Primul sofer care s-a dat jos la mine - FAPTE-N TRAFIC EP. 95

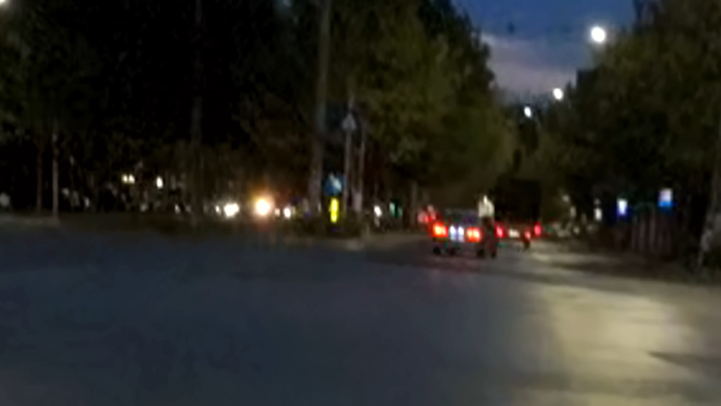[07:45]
Ce uite-l pe ăsta? Ce faci, buiuț? E roșu și pentru tine.
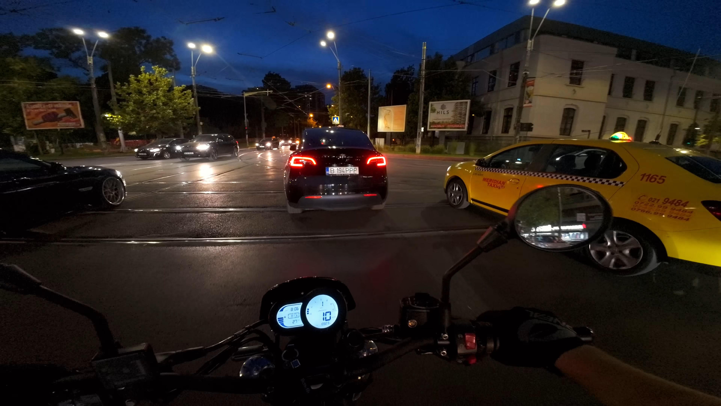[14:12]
E un taximetrist care semnalizează. Dar vă rog, domnule, poftiți.